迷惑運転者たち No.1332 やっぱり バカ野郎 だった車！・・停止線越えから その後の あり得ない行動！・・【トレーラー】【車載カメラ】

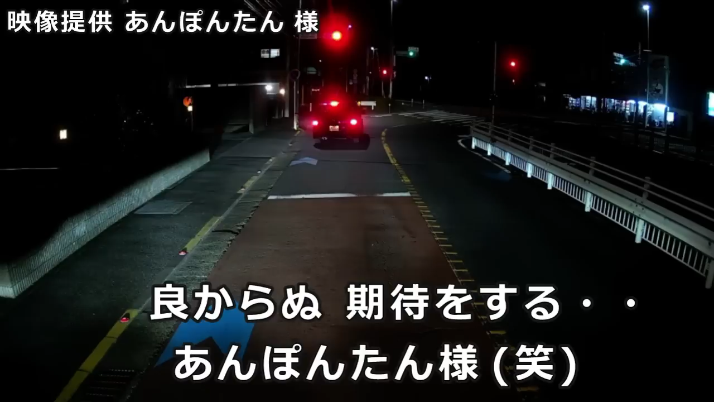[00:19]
ここたまにトレーラーも来るんだよな。 120% 邪魔になるんだけどな。いや、来ねえか。来てほしいな。まだ赤だよバーカ。赤だバーカだ。赤だろうな。絶対だよな。言ったよ。